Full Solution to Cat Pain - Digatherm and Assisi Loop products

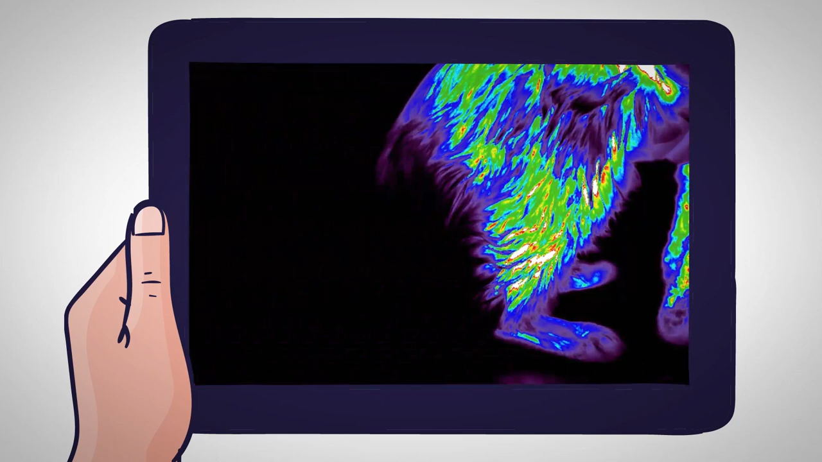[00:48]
Both hind limbs exhibited increases within the thermal gradients associated with the stifled joints.
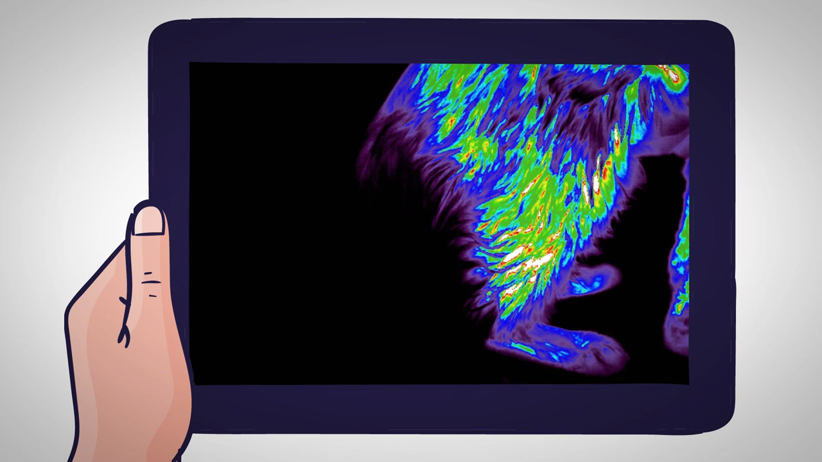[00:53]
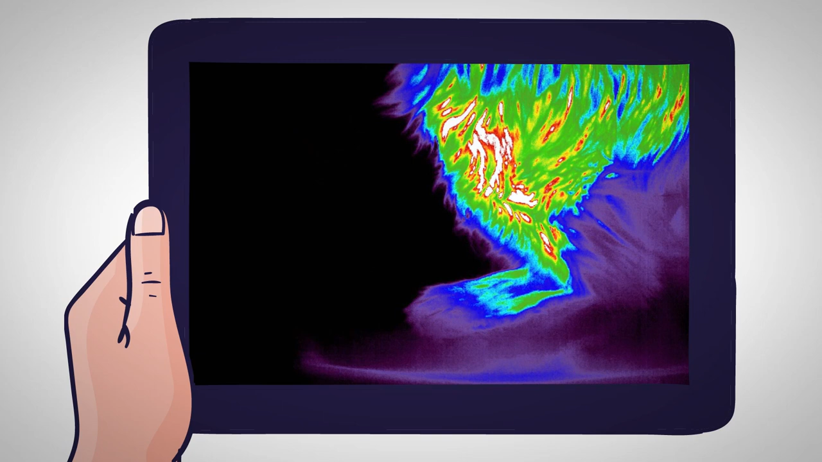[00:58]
These increases represented hyperthermic areas, showing us the need for immediate further investigation.
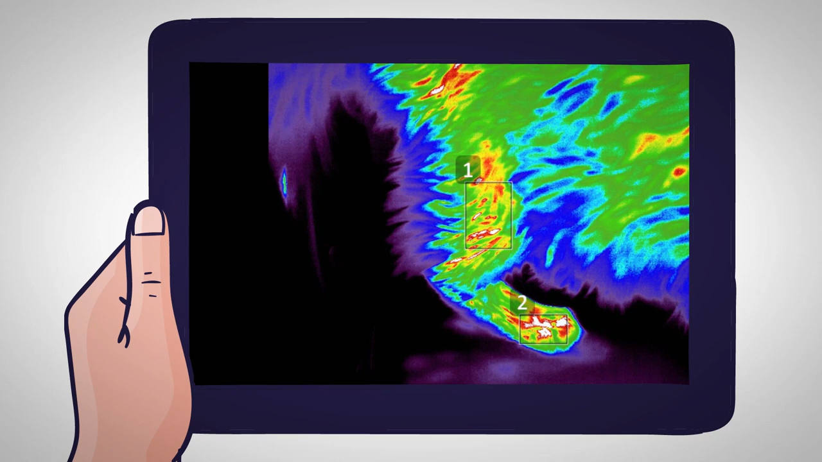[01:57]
Also, there was an increase within the thermal gradients throughout the distal limb. Interpretation, a decrease in inflammation within the original hyperthermic areas, and a reestablishment of normal circulation throughout the distal limb.
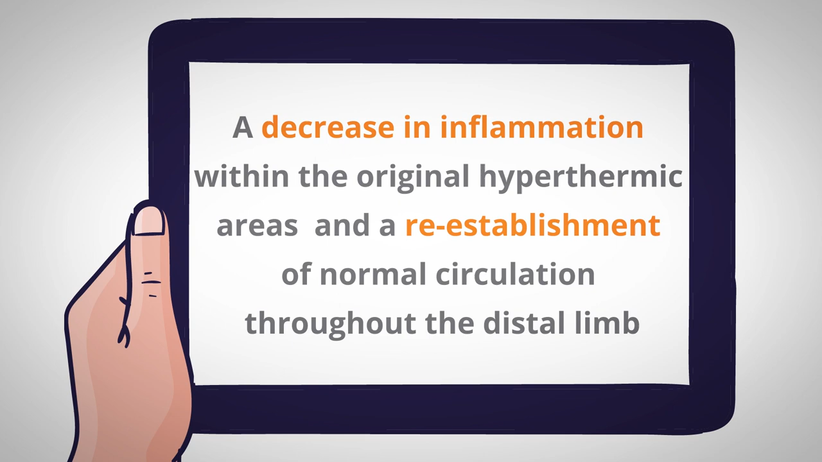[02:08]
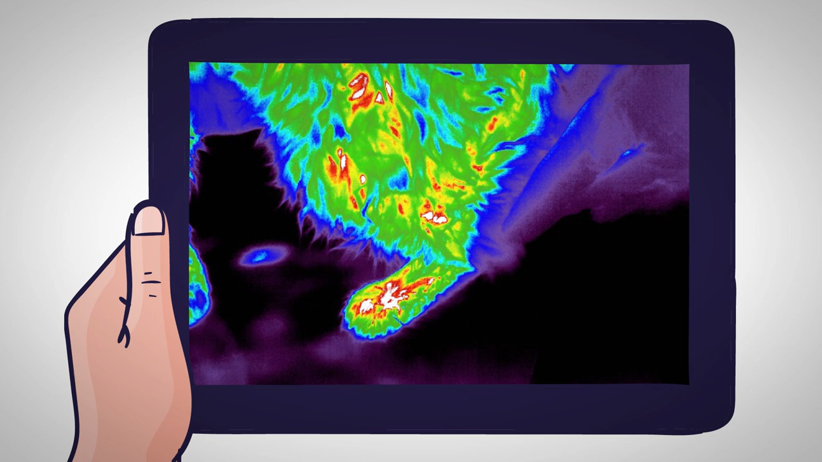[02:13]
The left stifle underwent a 96% decrease within all of the hyperthermic areas observed originally. There was also an increase within the thermal gradients associated within the phalangeal structures.